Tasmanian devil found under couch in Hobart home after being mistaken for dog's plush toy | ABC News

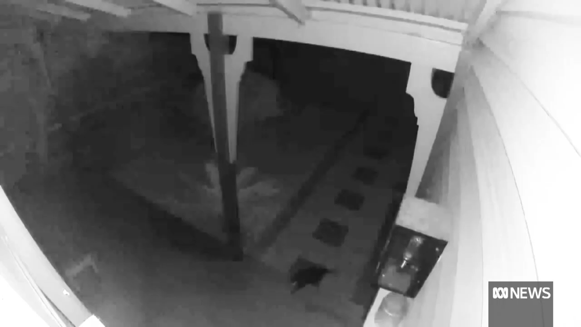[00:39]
In previous instances, devils have been spotted on a porch, walking along streets, running up and down stairs,